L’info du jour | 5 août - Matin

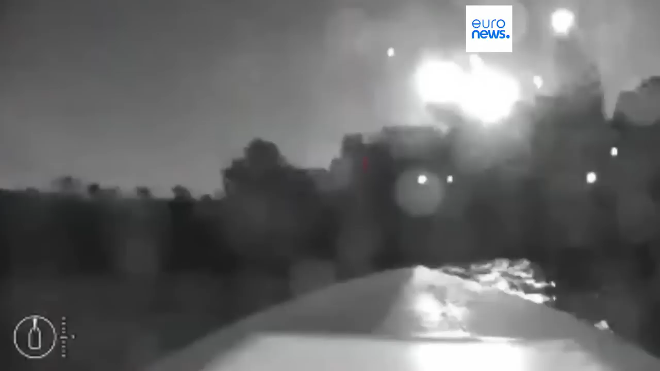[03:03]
l'attaque en affirmant toutefois que les drones avaient été interceptés.